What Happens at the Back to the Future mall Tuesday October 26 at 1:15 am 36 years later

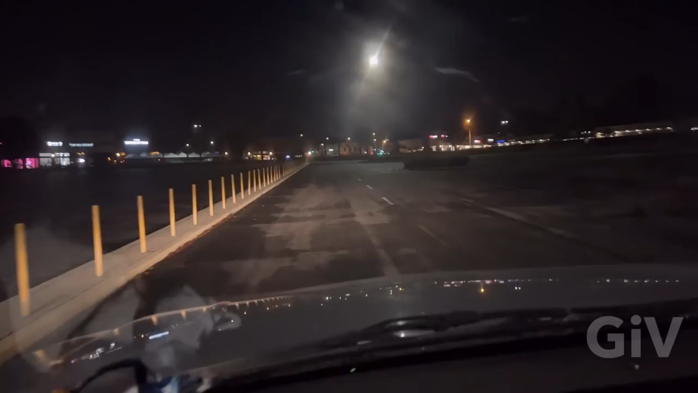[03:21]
And this is where Marty was driving, and they had the Libyans behind him. And you see those yellow poles? They're still here after 36 years.